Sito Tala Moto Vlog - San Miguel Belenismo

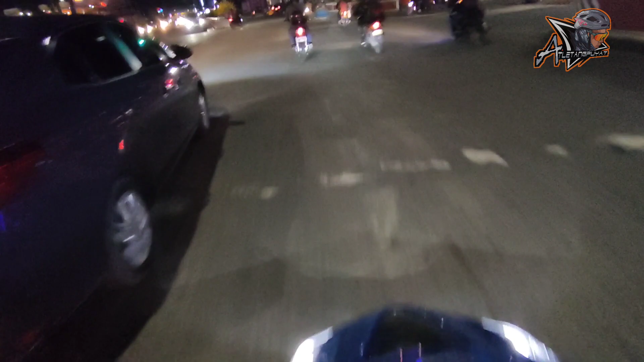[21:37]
Naka Aerox eh, tapos naka 1G, so akala ko si Moto deck. Okay, dito na tayo sa may SM Tarlac. And ayun na nga, ayun na ang una nating spot na nakita for Christmas. Ayan, nakita nyo? Yan, ayun o. Belen. Sarap! Sarap mag night ride.
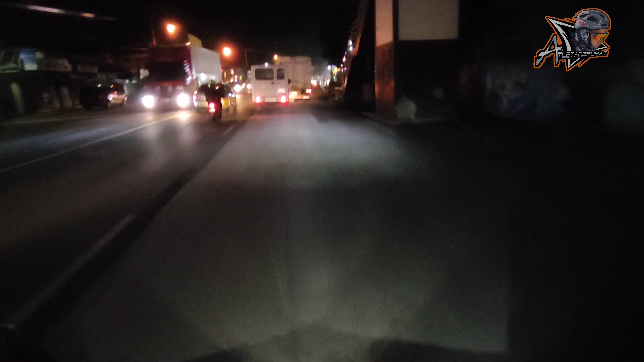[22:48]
Ayun guys, oh. Wow! Kita nyo ba yan? Kita ko yan.
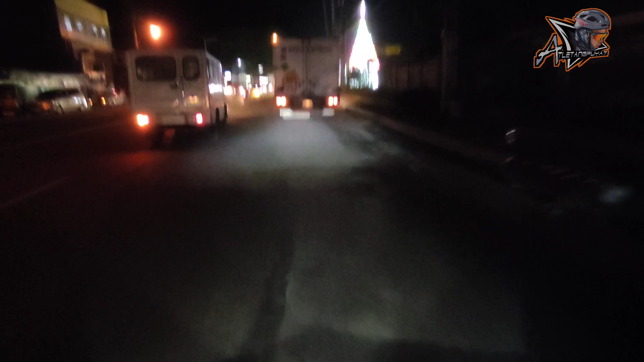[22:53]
Ayun guys, oh.
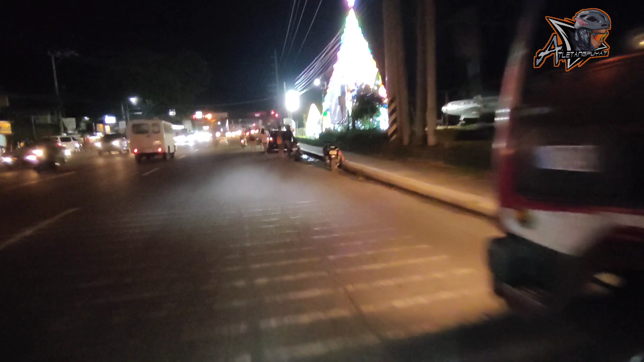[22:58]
Kuha natin.
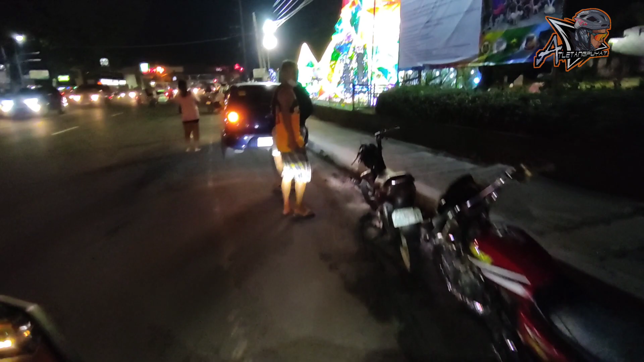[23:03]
Nakikita nyo ba yan guys? Pipicture natin yan.
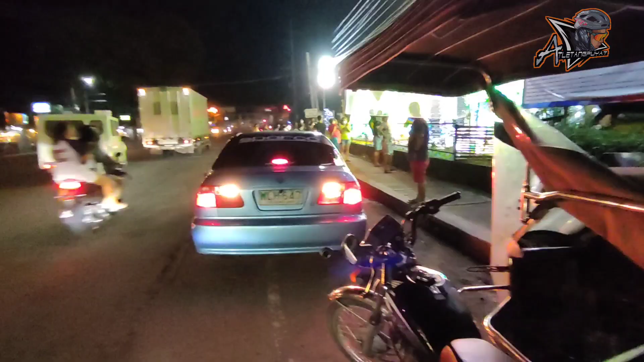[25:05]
Guys, ang daming tao. So uwi na tayo.
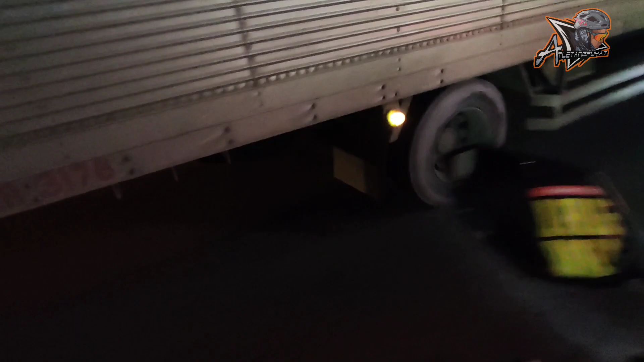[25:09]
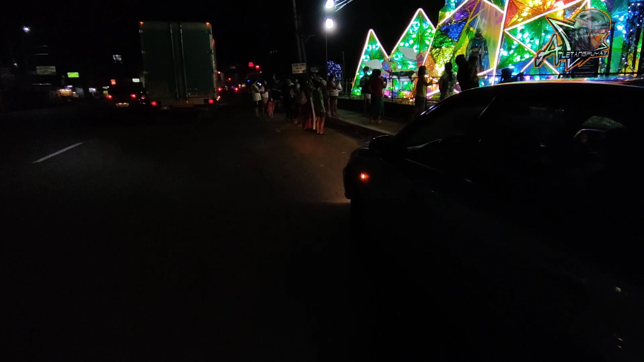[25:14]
Makita nyo guys, ayan. Ang dami-daming tao.